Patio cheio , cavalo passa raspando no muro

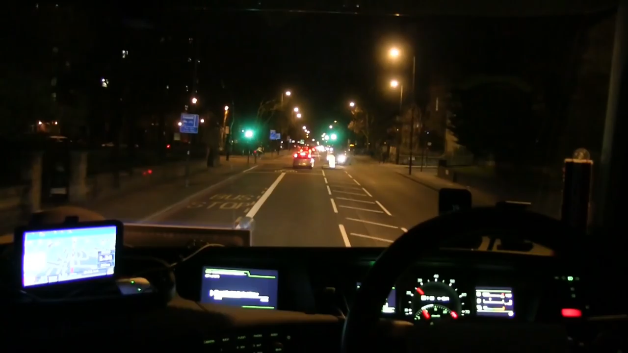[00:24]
Galera, canal Clandestino Channel, levando vocês aí pra dar aquela passeada dentro de Londres. Tamo junto, cambada. 19 horas e zero. Não, 19 horas em ponto, né? 7 horas da tarde aí.
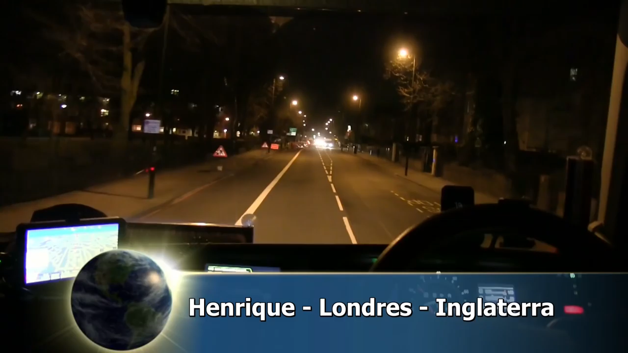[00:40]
Ou da noite. Tamo indo aqui em direção a Camden. Camden Town.
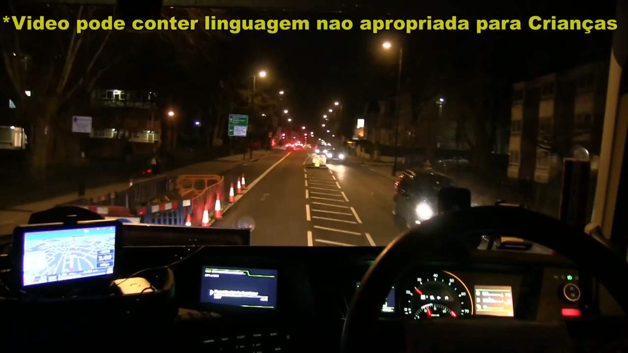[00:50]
Kilburn, Camden. Acho que tem que passar bem no... Eu já fiz esse giro aqui uma vez já. Muito tempo atrás, né? Já fui nesse supermercado aí também. Muito tempo atrás.
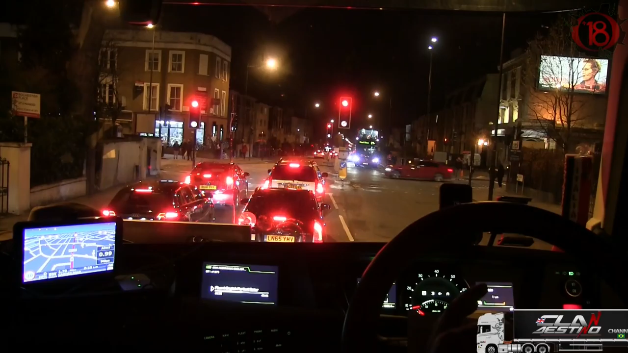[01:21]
Também com a geladeira batendo quente aí atrás, carregado de congelados, né? Essa parte aqui é legal pra caramba, eu curto ela pra caralho. A parte de Camden, um bairro bem interessante, né?
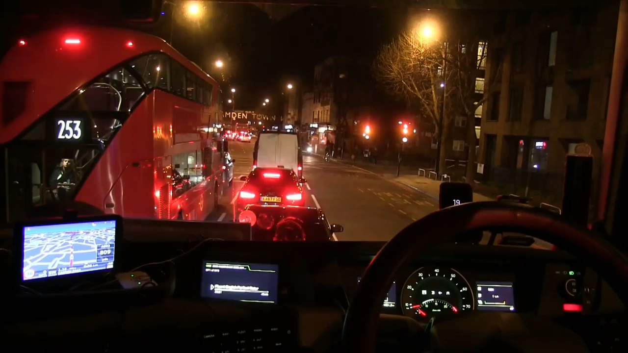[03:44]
Eu vou ficando aqui nessa faixa aqui porque tá cabendo nós ali. Vai, mas vamos pela faixa do ônibus ali. Não, não é faixa de ônibus não, vamos jogar pro lado de lá que tá.
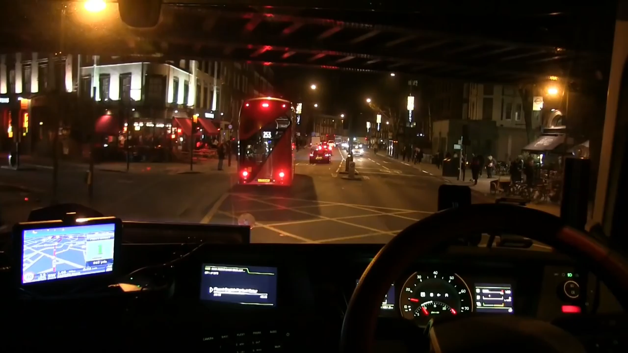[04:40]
Aqui tem altos pub, que tem música ao vivo aí, o pessoal toca aí, é bem legal mesmo. Aqui eu tenho que ir reto.
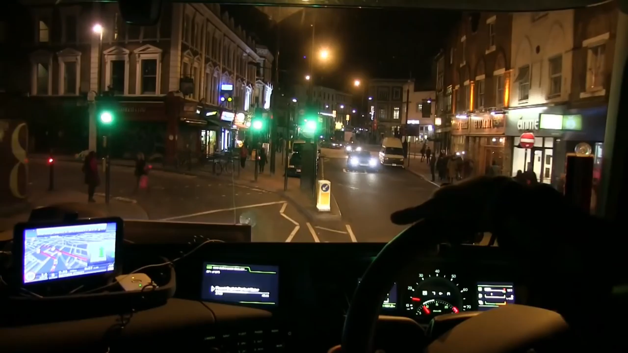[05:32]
Sem nem meter seta nem nada. Sexta-feira, 7 horas da noite, vai estar uma muvuca ali, né? Por isso que eu queria filmar, porque é bem legal. Vai estar o crime. King Cross.
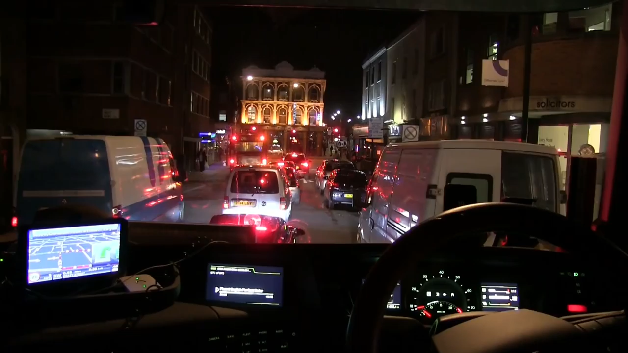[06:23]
né? É um dos lugares aí que quem tá turistando por Londres tem que vir conhecer, né? É bem massa. Tinha um mercadinho lá que pegou fogo o ano passado, queimou tudo. Passa todo mundo e o clandestino fica.
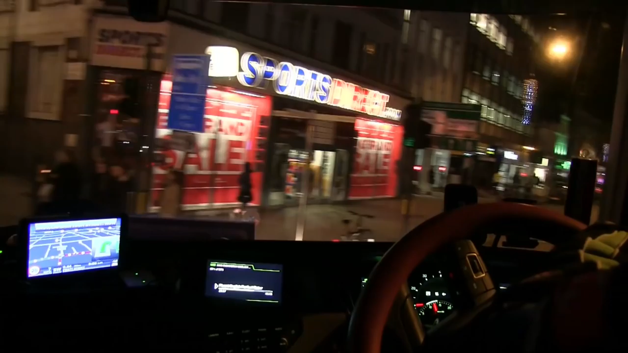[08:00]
Camping style. E aqui é o miolinho mesmo, né? Aqui é onde está os as partes mais filé, né? Que é a High Street, né?
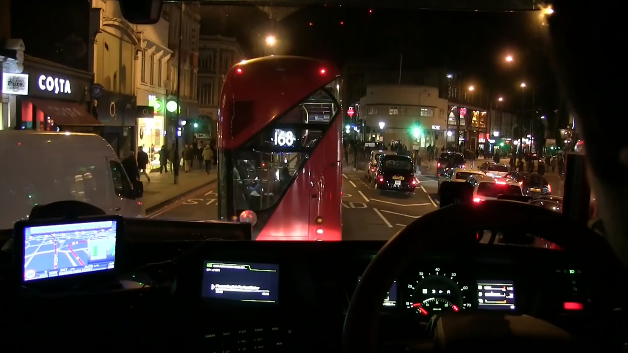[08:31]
Que é a rua principal.
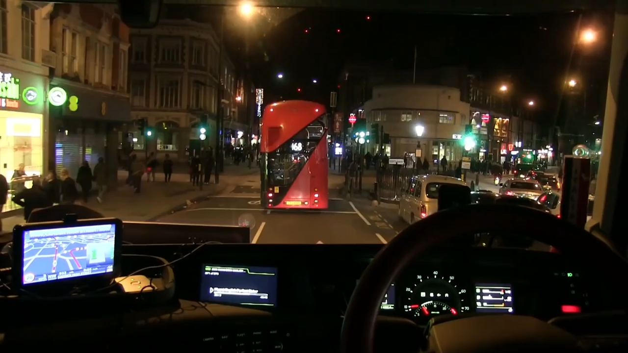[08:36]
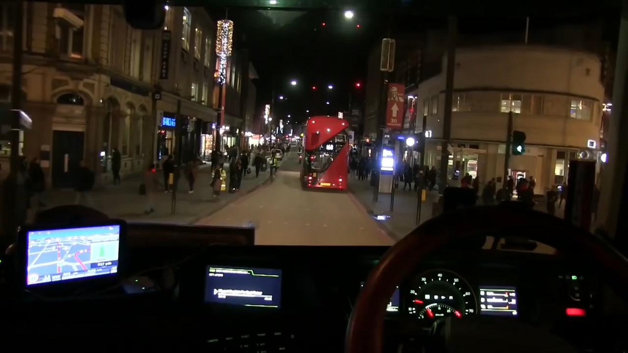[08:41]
Estação do metrô. Vamos devagarzinho aqui, porque a velocidade aqui é 20, né? Então não pode ir rápido demais, não. E o mercado que te pegou fogo foi isso aqui à direita aqui, ó.
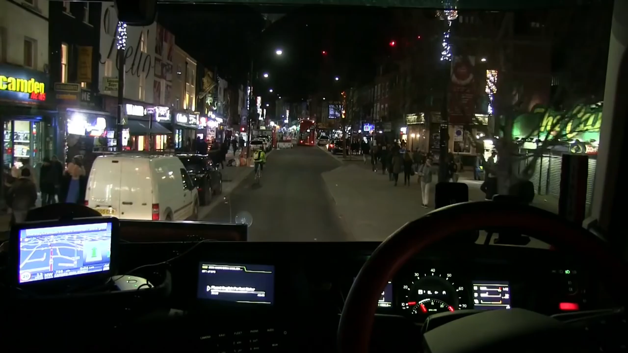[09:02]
Tá até fechado, né? Era bem conhecido. Aqui tem a lojinha de... De rock, esses negócios, roupa pra roqueiro. Então uns bagulho muito doido aqui.
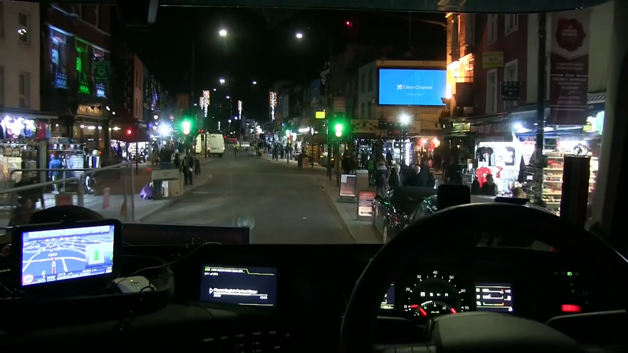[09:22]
Pirulito de maconha. Chiclete de maconha. Entrando nessas lojinhas aí de souvenirs, esses negócios assim. Cara, quer pirulito de maconha? Pô, até pirulito de maconha tem, mas nem legal não. Pirulito não é não. Quiser dar uma chupadinha, pirulito de maconha tem. Que hoje não tá tão movimentado, não.
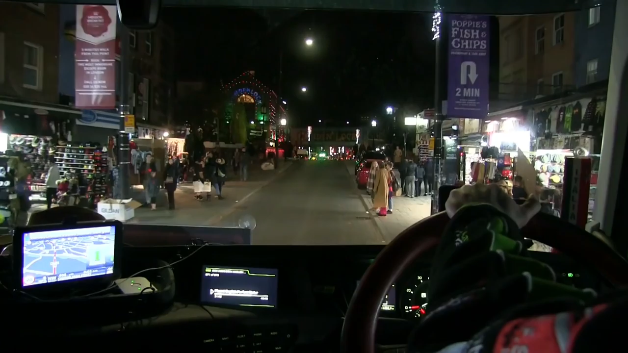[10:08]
Aqui tem os barzinhos e tudo mais, e é muito top.
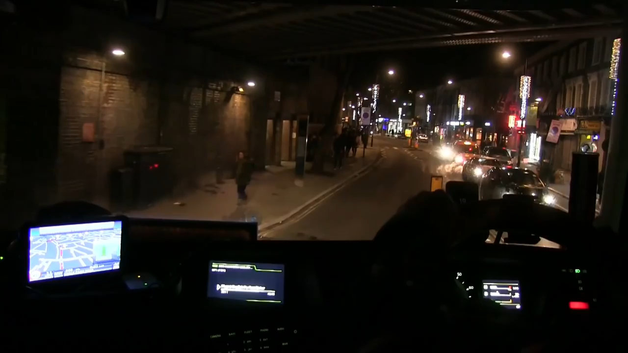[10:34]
O supermercado ele tá bem aqui. Acho que tem que ver o posto. E do posto temos que quebrar aí a esquerda, passar por debaixo de um viaduto, né?
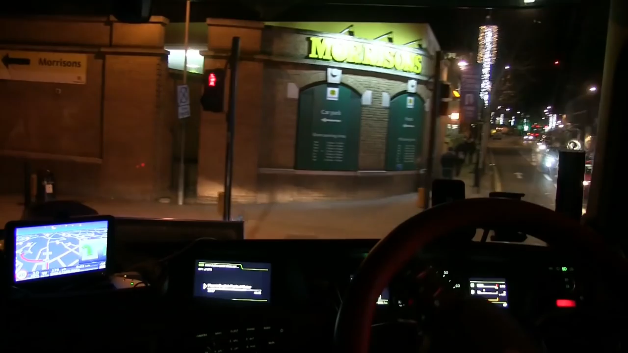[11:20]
Eu tinha pegado aqui a direita aqui, né? Tem que ir aqui por debaixo. E eu fiquei meio na dúvida.
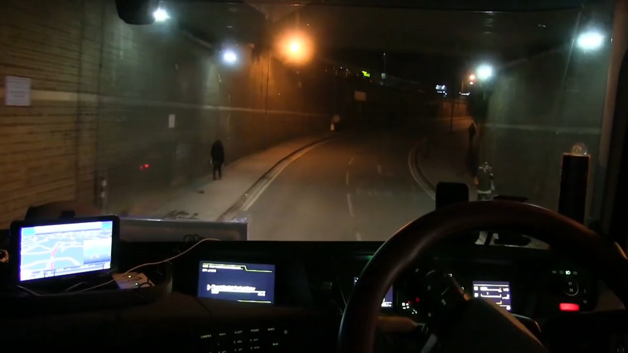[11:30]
E peguei aqui a direita. Agora nós já é macaco velho e já vamos certo. Tem a estaçãozinha de ônibus aí.